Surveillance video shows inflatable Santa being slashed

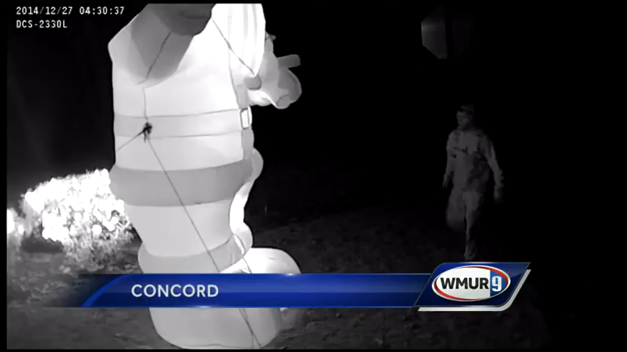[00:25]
IT'S THE KIND OF CRIME THAT WOULD PUT THIS GUY ON THE NAUGHTY LIST. I WOULD HOPE THERE WOULD BE COAL ON THAT STALKING.
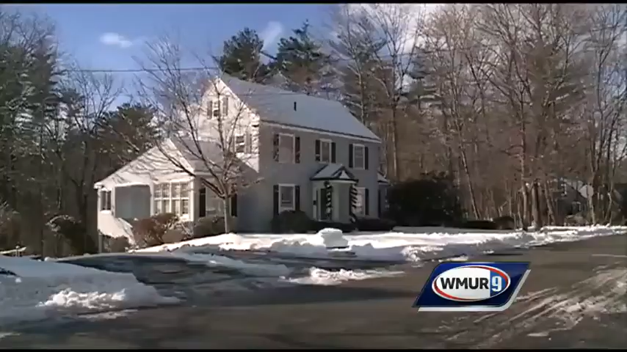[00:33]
THE SEMCOES LIVE ON RIDGE ROAD IN CONCORD. EVERY CHRISTMAS SEASON, THEY BLOW UP THEIR 20-FOOT TALL INFLATABLE SANTA CLAUS. MAYBE A LITTLE TACKY, BUT IT'S STILL, YOU KNOW, A LITTLE COMMUNITY THING.
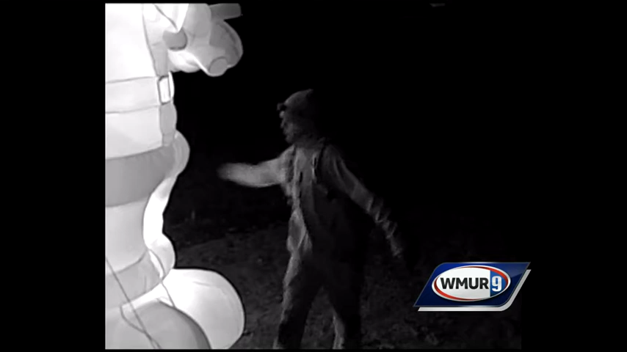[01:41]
POLICE ARE WONDERING IF OTHERS WERE VANDALIZED. AND WE'RE ALSO CONCERNED BECAUSE THIS INDIVIDUAL IS OUT AT 4.30 IN THE MORNING WEARING A HEADLAMP AND CARRYING A BACKPACK.